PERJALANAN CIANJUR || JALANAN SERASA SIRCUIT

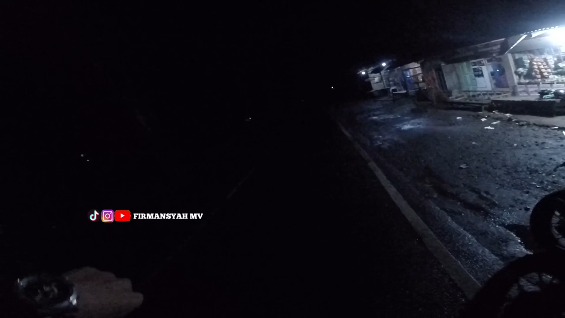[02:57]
Oke, jadi kita rest dulu di sini dari perjalanan jam 8, sekarang udah jam berapa? Udah jam 2 lewat ya guys ya. Masih lumayan jauh. Jadi kita lanjut lagi perjalanan nih.
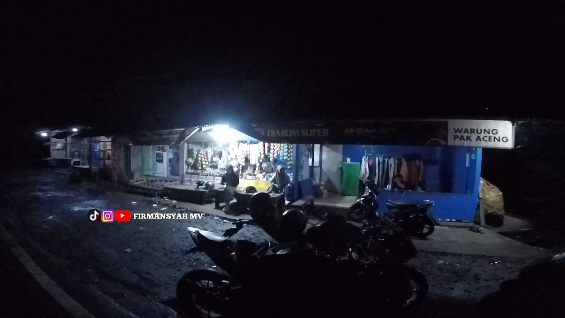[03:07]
Pada istirahat dulu ya guys ya. Oh guys, jadi panjang perjalanan kayak gini ya jalannya tuh.
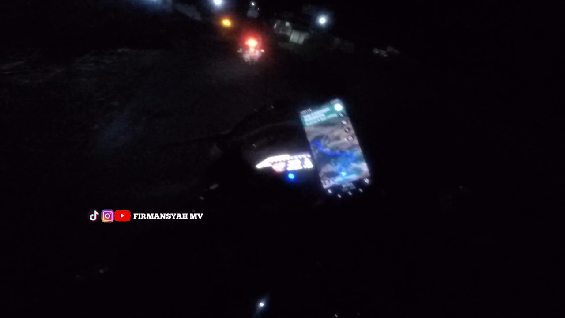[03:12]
Tikang tikung, tikang tikung, giliran punya cewek ditikung orang. Jangan sampai kayak gitu ya Allah. Nih jalannya serius ini, buset. Bener-bener sih kalau misalkan mulus jalannya bu, pakai buat turu. Ini perjalanan tadi kita dari jam 8 malam, sekarang sudah jam
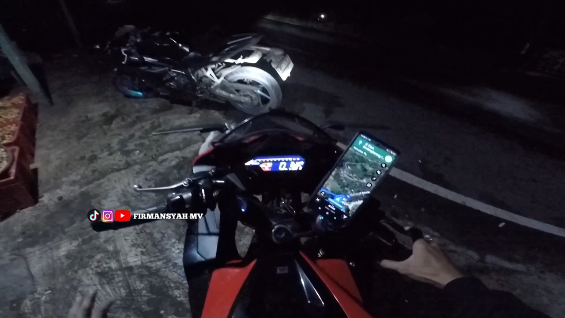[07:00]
Oke guys, entah ini istirahat keberapa, kita sekarang mau OTW lagi ya guys ya. Ini bentar lagi nyampe, 6 menit lagi.
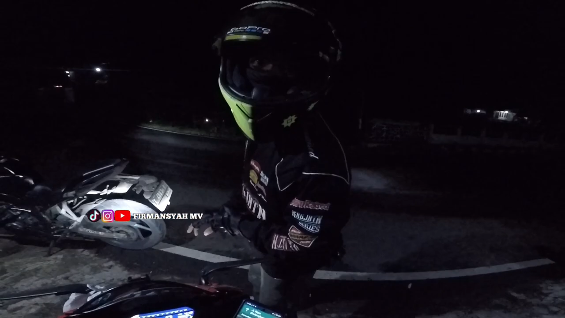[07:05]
Ya, oke kita gas lagi ya guys ya.
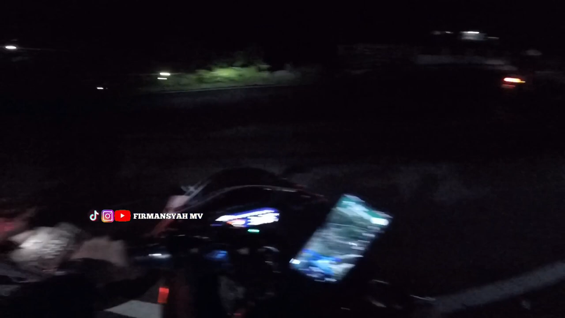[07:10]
Bismillah. Oke guys, jadi sini udah jam 4.44 ya. Kita bentar lagi juga sholat subuh ya guys ya. Ini jalannya tadi kelewat, jadi kita putar balik nih. Sekitar 3 menit lagi nyampe di mana ya? Tuh di depan tuh, belokan depan coy.
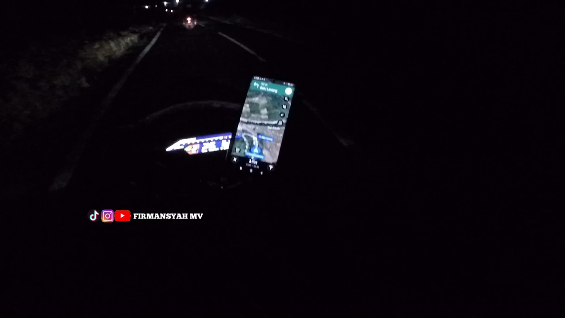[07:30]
Lumayan kita OTW dari jam 8 malam tadi di Karawang, baru nyampe sekarang jam 4.44 ini. Nah, jalannya ke sini. Subhanallah. Ini buset.
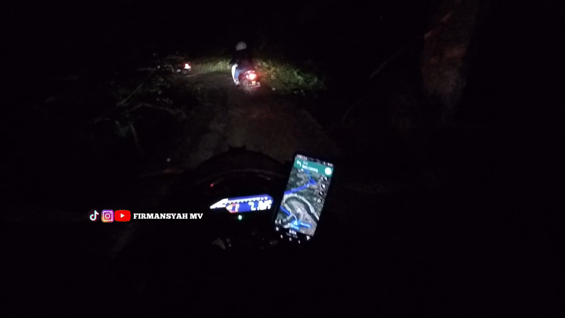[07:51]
Turunannya kayak gini ya, turunan dari apa?
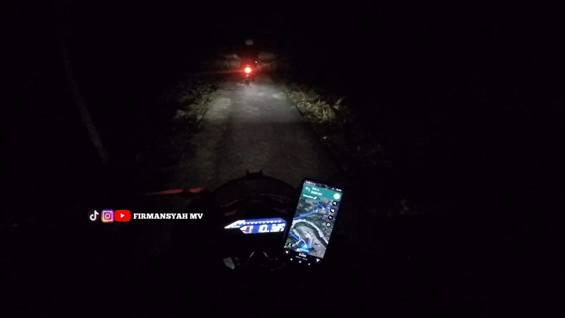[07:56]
Ya turunan dari turunan gitu. Masuk mobil gak ya? Angkos nyimpen mobilnya di mana? Dia kan bawa mobil.